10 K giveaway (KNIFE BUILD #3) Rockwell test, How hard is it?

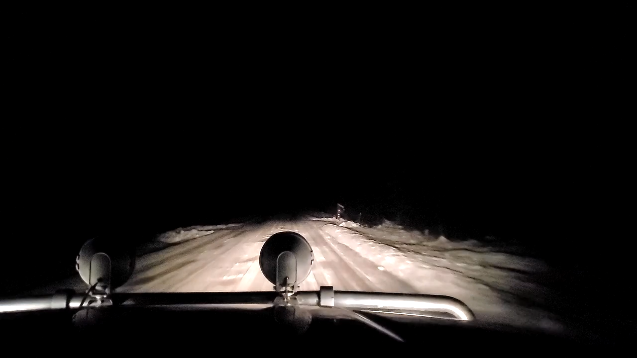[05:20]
Don't hit it, man. It's a deer.
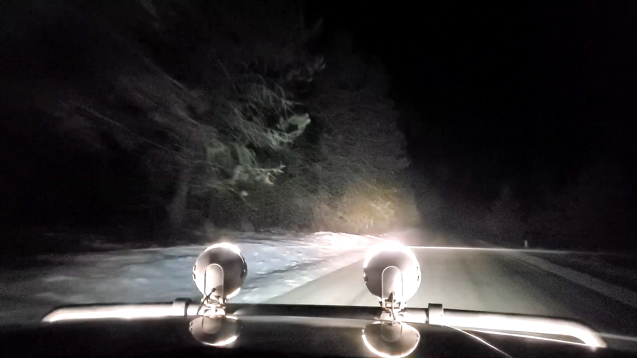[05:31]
Hello, deer. What are you working on, baby?